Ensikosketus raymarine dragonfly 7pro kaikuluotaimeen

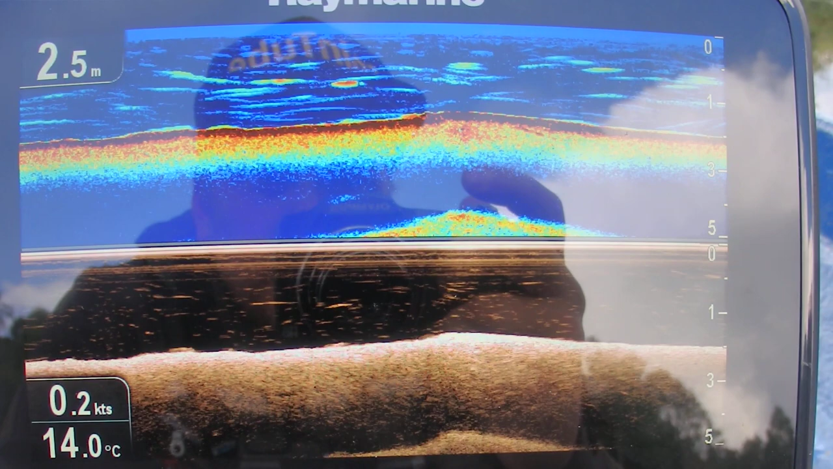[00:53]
On screen: depth 2.5 m, water 14.0°C
Noin. Noin. Ja tuota... Automaattiasetuksella menen nyt tällä hetkellä, että en ole mitenkään muuttanut niitä.
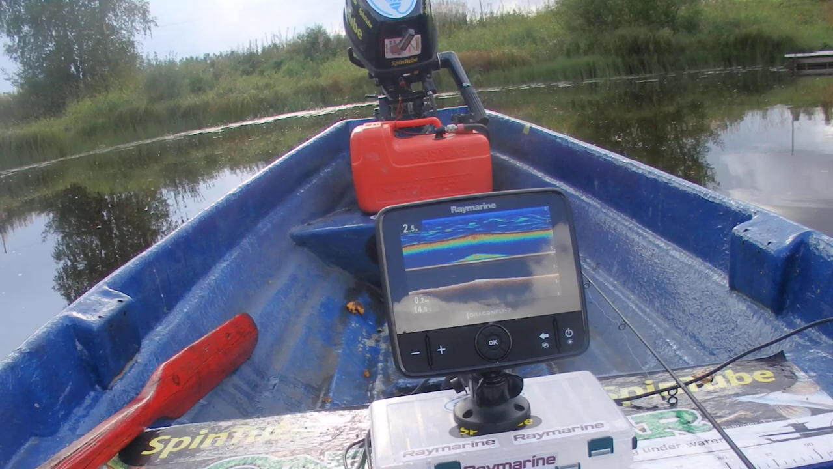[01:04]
On kuullut tässä, että se pitäisi mulla automaattiasetuksella toimia ihan OK.
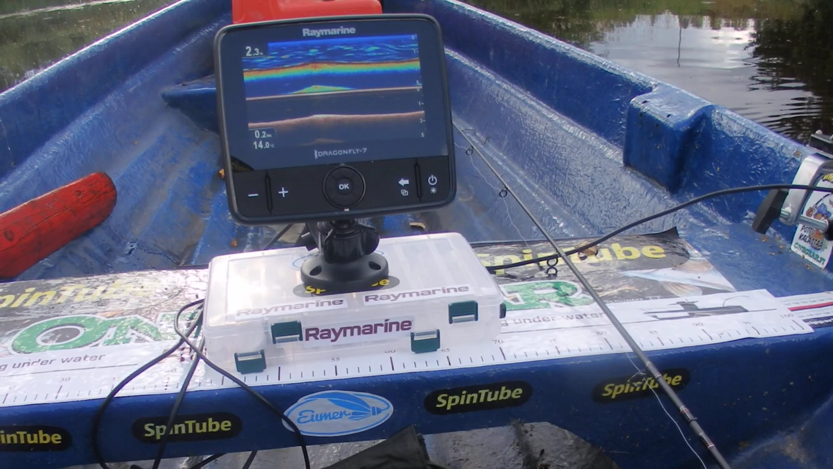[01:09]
Ja siellä mulla on puhelin ja...
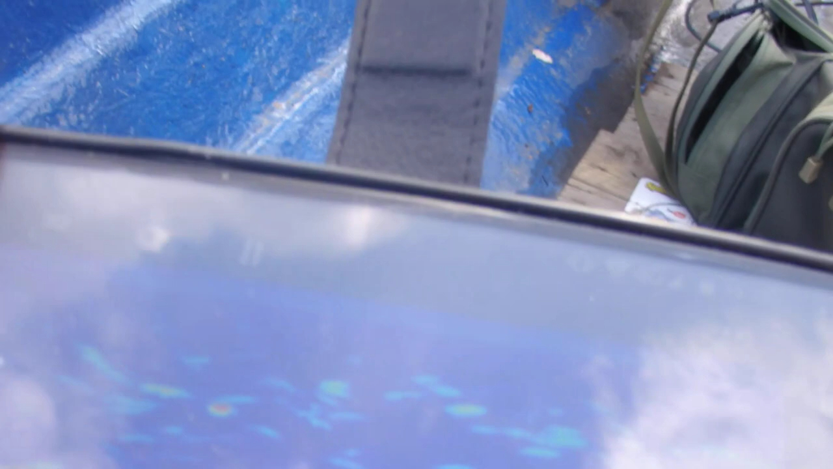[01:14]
Siihen on nyt wifi yhdistetty.
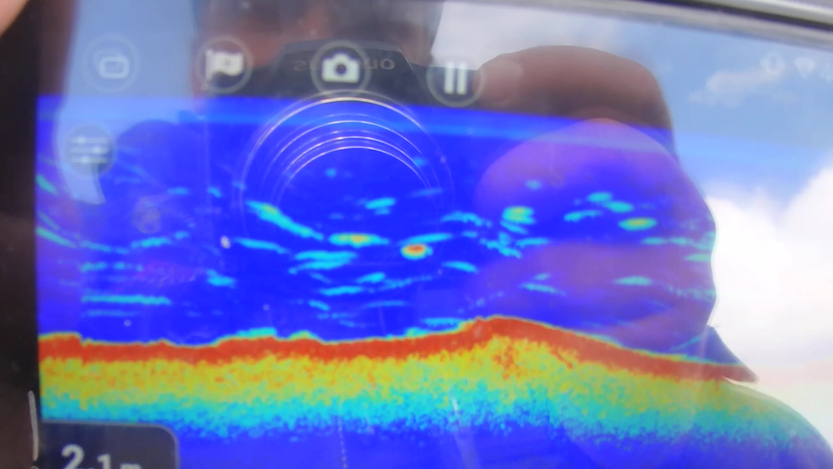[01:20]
Elikkä siellä mulla näkyy nyt pelkkä kaikuluottaen kuvaa.
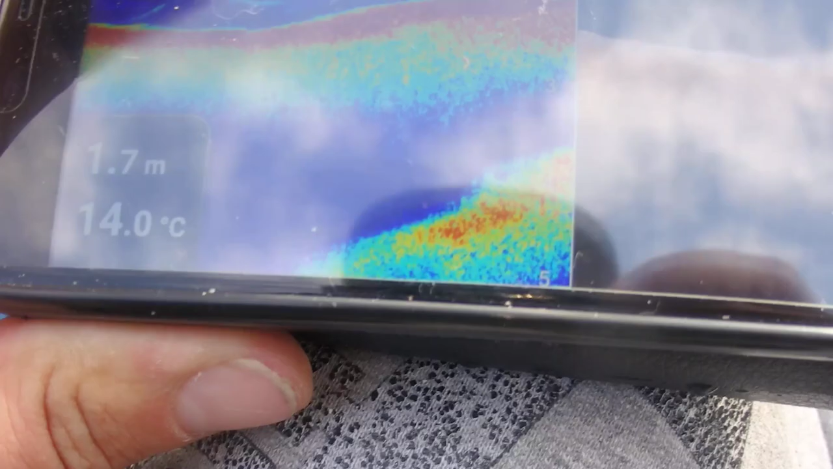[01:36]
On screen: depth 1.7 m, water 14.0°C
...laittamaan tännekin näkymättä... ...se näyttää se...
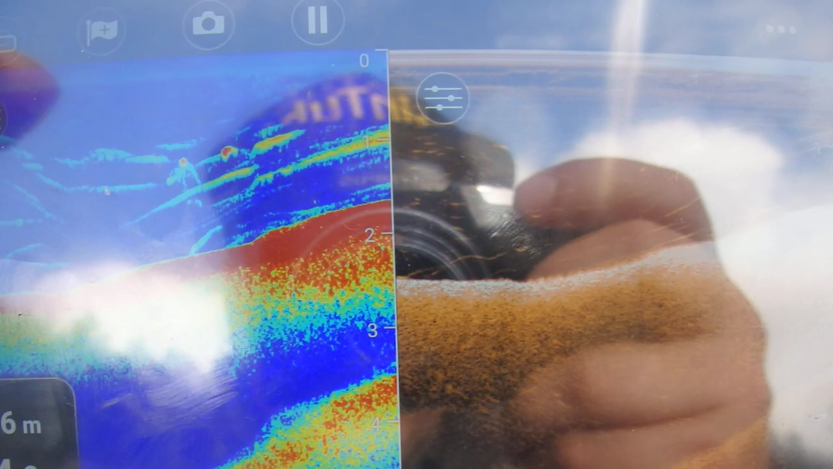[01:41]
...Dawnvision ja Kai. Siellä näkyy muuten jo ottaa kaloja tuossa.
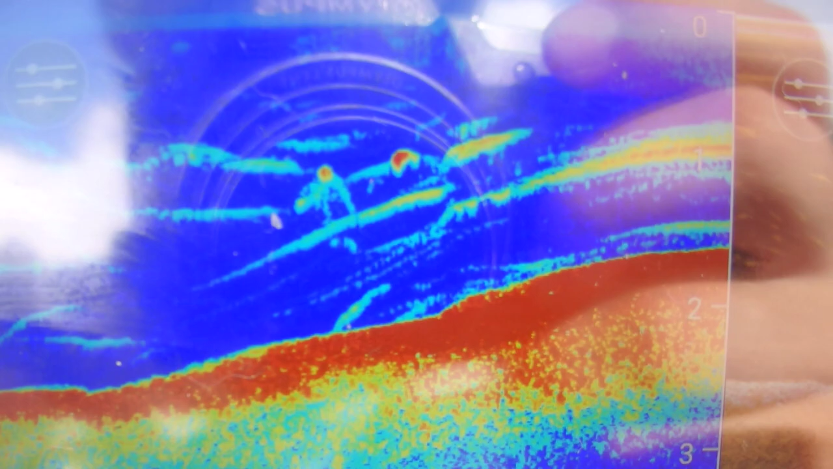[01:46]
Ja tieltä pystyy sitten tällä Dawnvision elin erottelemaan vähän tarkemmin kahtomaan.
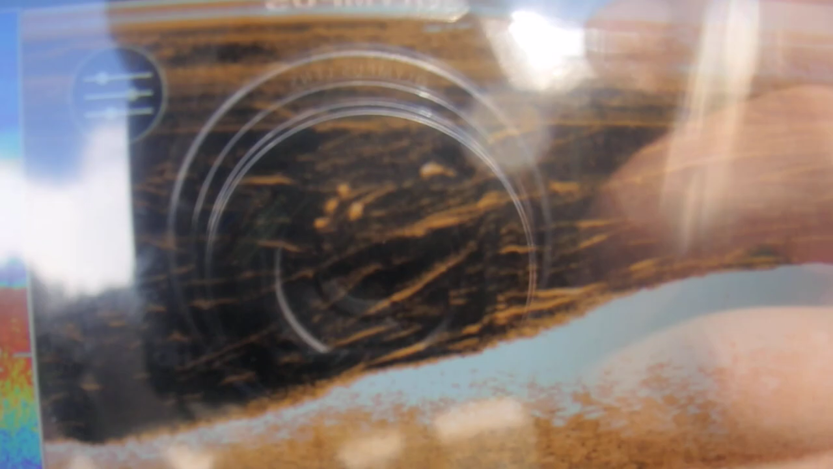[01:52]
Vielä pitää ehkä tuota anturiasentoa sijaitetä, että...
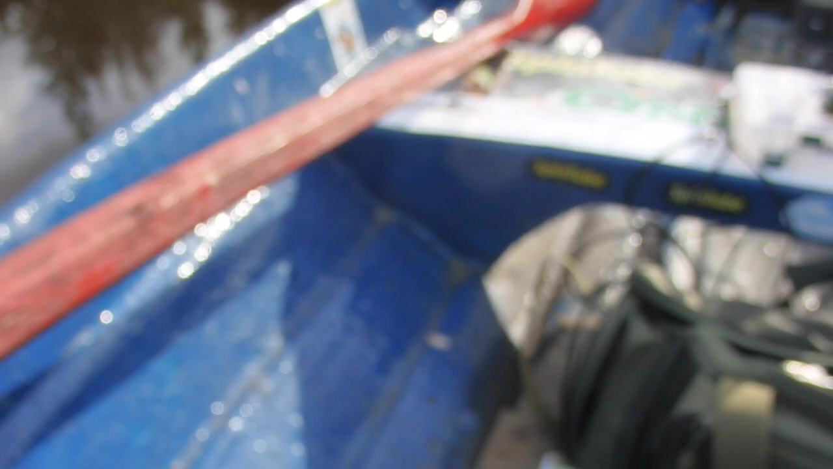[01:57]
Ja sitten jos kienttää ruuvun nähenpäin, se näyttää nähenpäin.
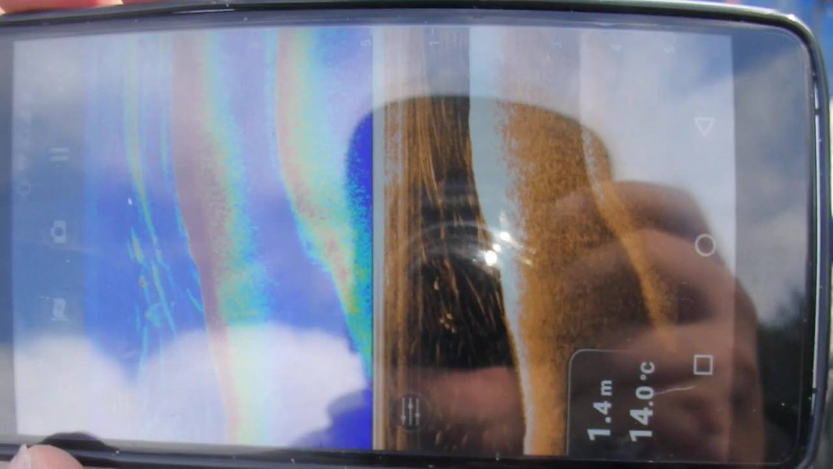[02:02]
On screen: depth 1.4 m, water 14.0°C
Ja sitten kun laittaa nähen, niin se kienttää nähenpäin.
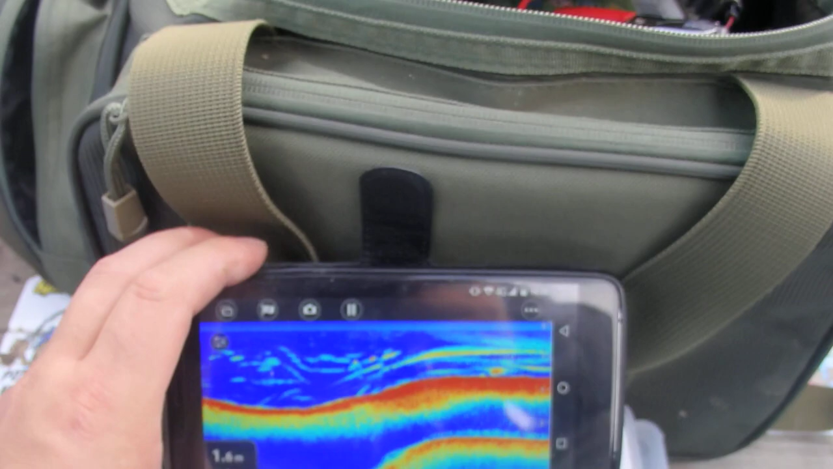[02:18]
Kätevä vähe. Ei voi muuta sanoa, että tuollekin näkyy joku kala kun...
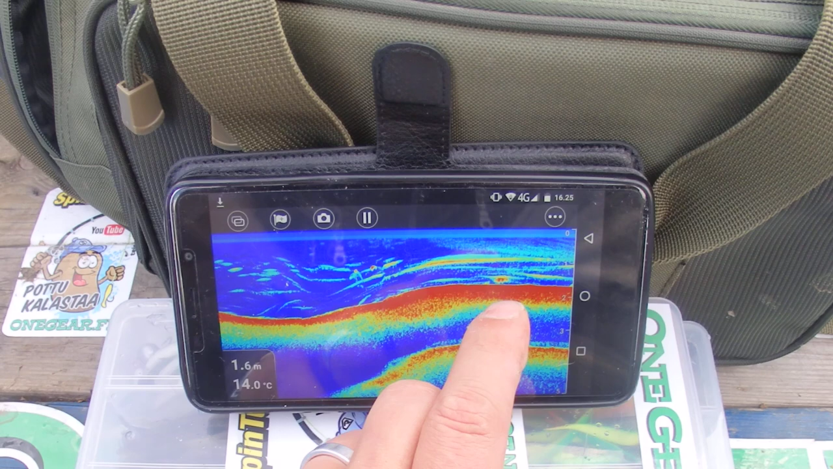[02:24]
On screen: depth 1.6 m, water 14.0°C
Vähän tuosta punaista väriä on enemmän, niin... ...punaista on enemmän, niin se joku kala sinä on tuossakin.
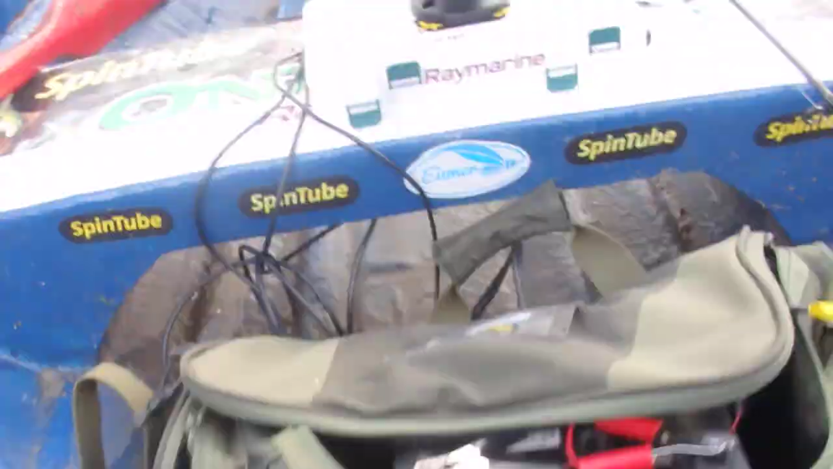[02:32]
Mutta tuota... Yksinkertainen käte ei oo vaikkea.
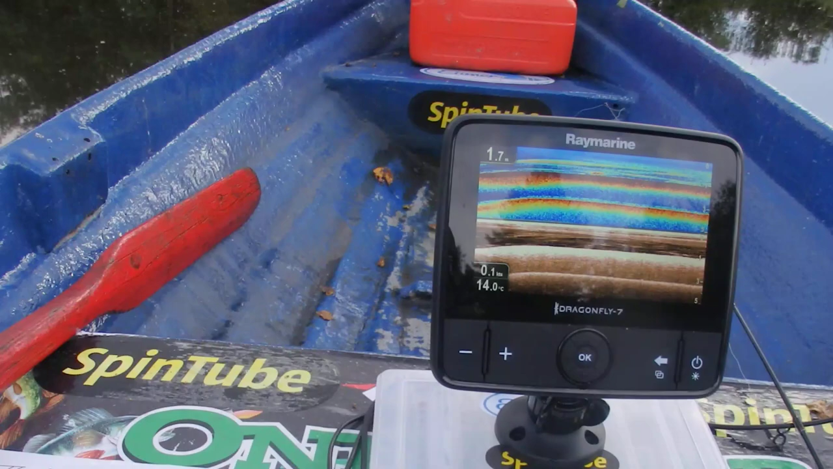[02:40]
On screen: water 14.0°C
Vaikkea, että...
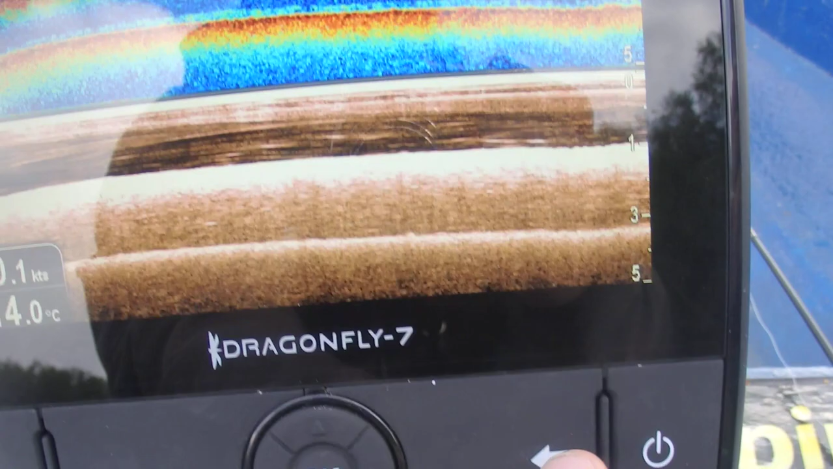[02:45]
Muutamalla napin paineluksella piäs söö paikasta toessa, että...
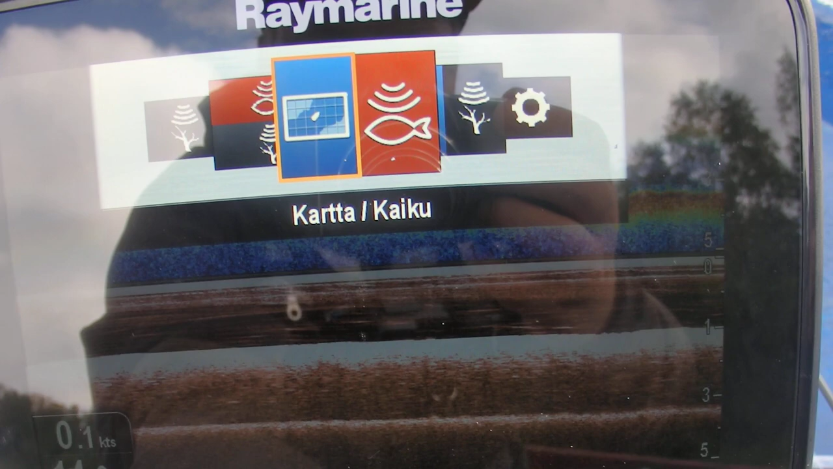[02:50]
On screen: speed 0.1 kn
Hirmuus leikkiä käte. Ja piäs söö jypäälle aika äkkiä, että tuota...
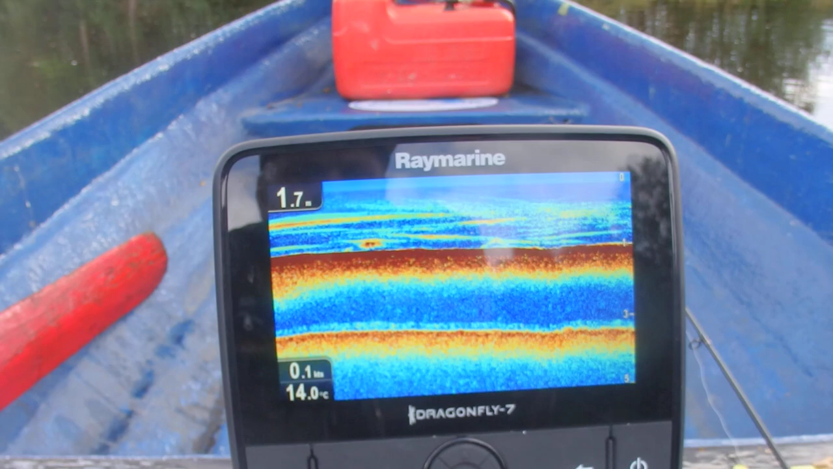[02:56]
On screen: water 14.0°C
Itsekään en oo tuota hirveesti vielä näihin kaikenluottajien kanssa pelaunut, mutta...